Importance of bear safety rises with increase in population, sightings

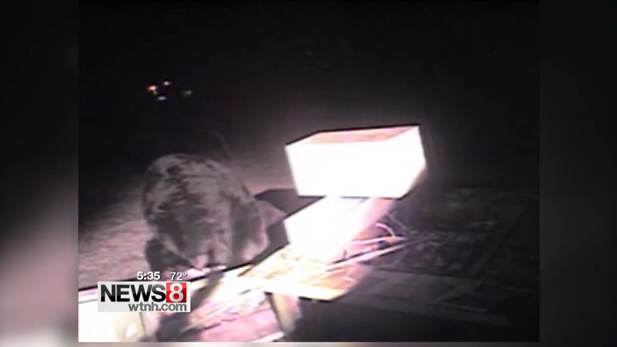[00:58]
Just last month this surveillance video captured Captain Jack a black bear who's been seen roaming through the Wolcott Hills. The bear population is steadily increasing over the